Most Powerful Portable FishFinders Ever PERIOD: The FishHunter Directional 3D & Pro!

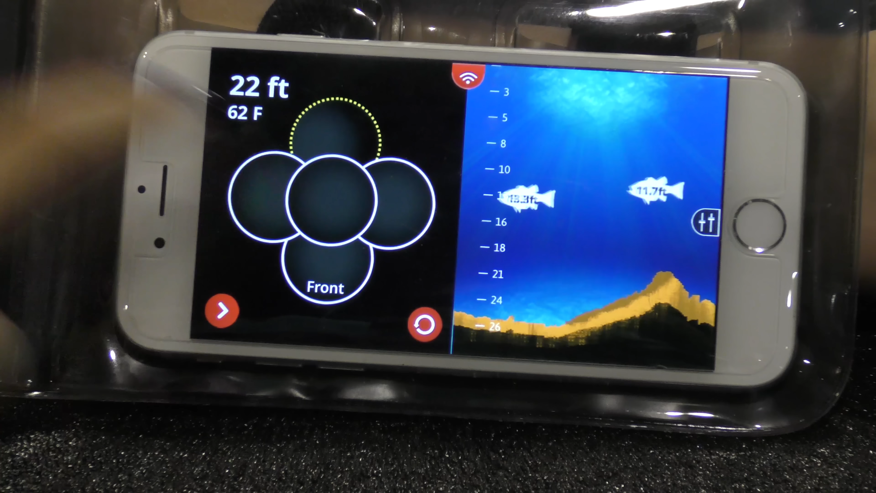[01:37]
On screen: depth 22 ft, water 62°F
So when it turns red, you would know that there's a fish under it, so you'd cast to that side of your...
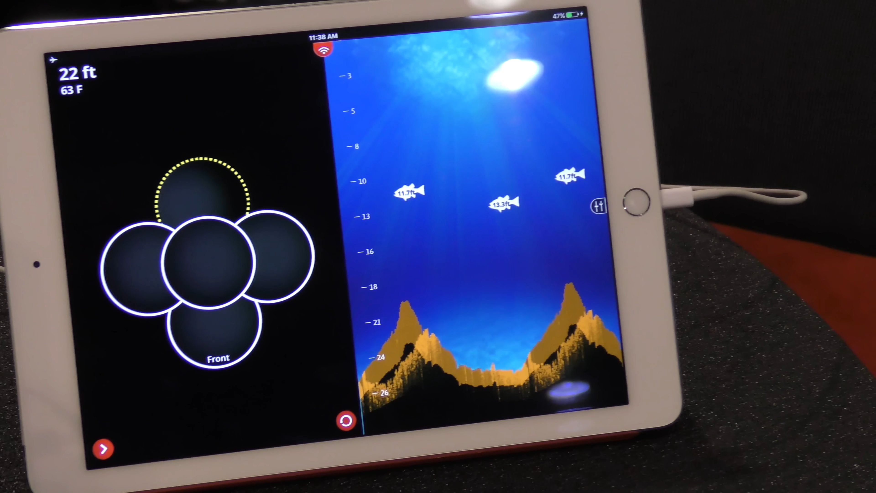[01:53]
On screen: depth 22 ft, water 63°F
And you can see the fish, and you can also do it in raw view as well.
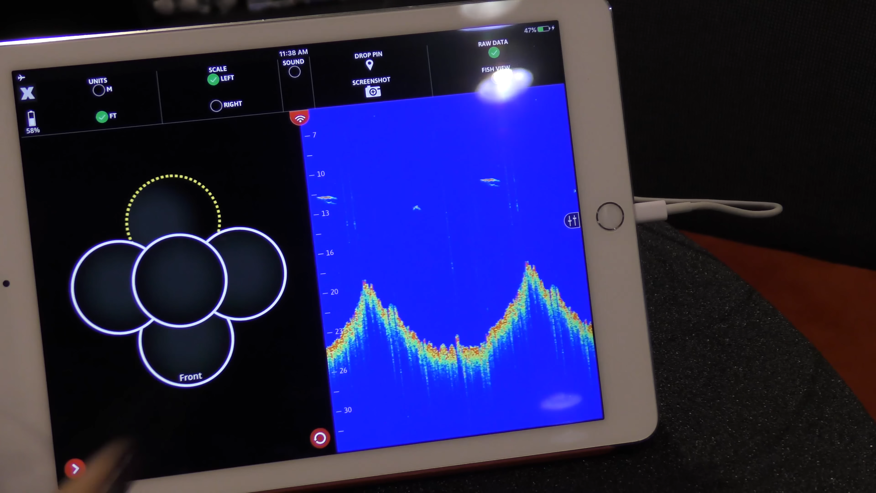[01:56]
Oh, very cool. So there you get your more traditional sonar view that you guys are maybe used to as well.
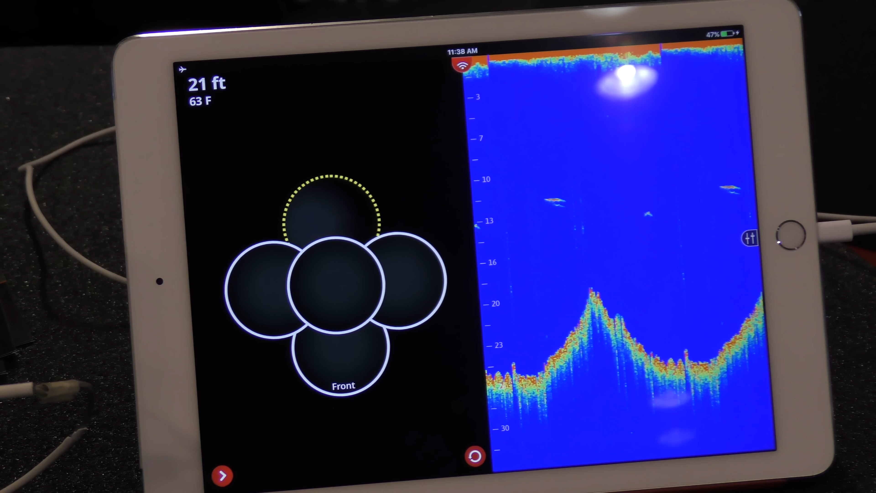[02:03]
On screen: depth 21 ft, water 63°F
Very cool. And then we've also got here, so it's our 3D bottom mapping.